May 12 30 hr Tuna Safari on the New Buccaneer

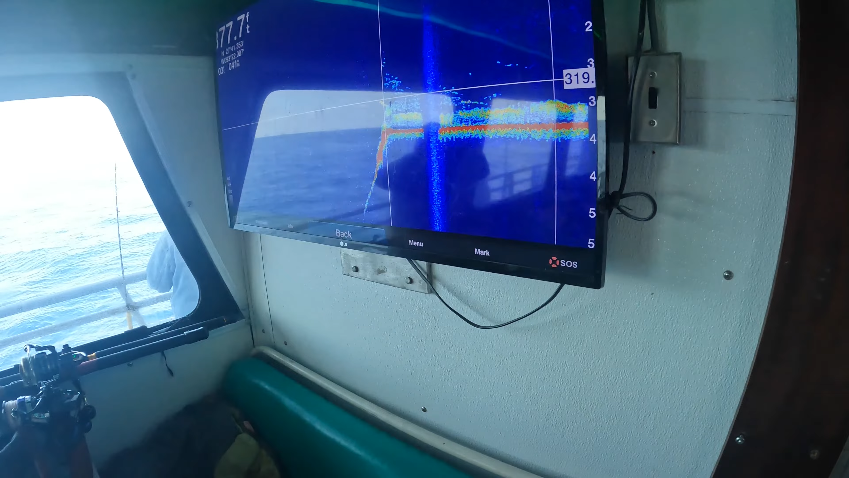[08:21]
We're in 377 feet of water. Looks like there's a big drop off right there. There's a bunch of life right there on the graph. So hopefully Matt will give us position and we can make a drop and pick up some nice fish.